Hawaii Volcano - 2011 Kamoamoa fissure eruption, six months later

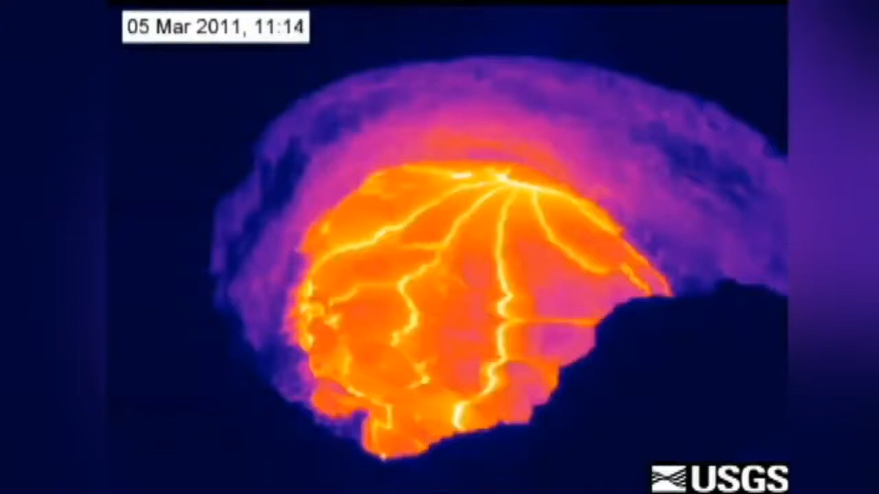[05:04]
But when the lava lake at Halimauma'u drained away, some recalled the worst-case concerns of an explosive eruption.
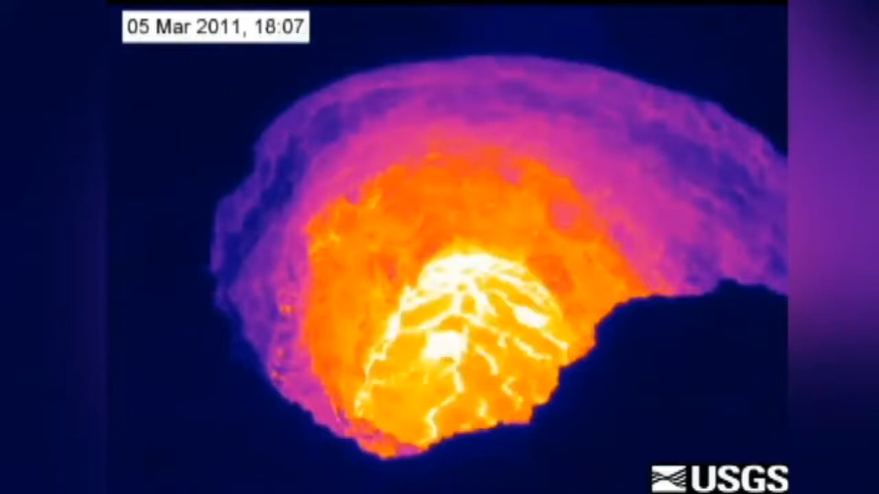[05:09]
The disappearance was similar to the accounts of a lava lake
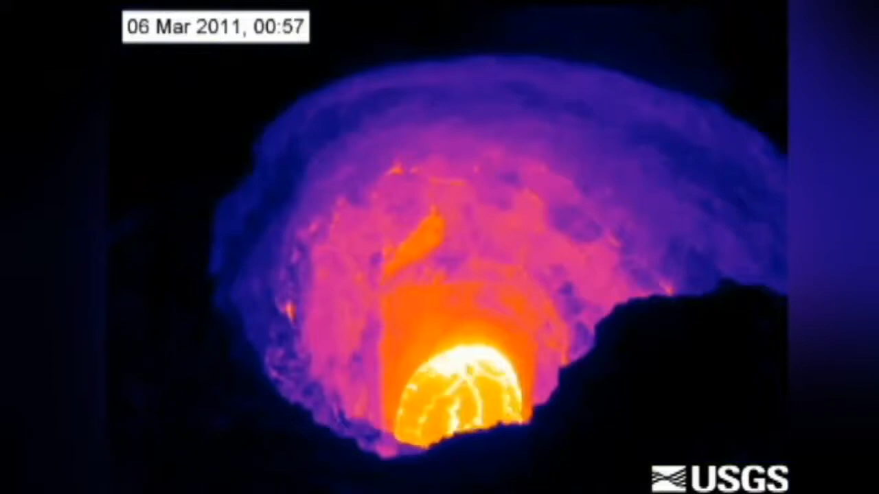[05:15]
draining in 1924 that resulted in a violent summit eruption that caused one person's death and doubled the width of Halimauma'u.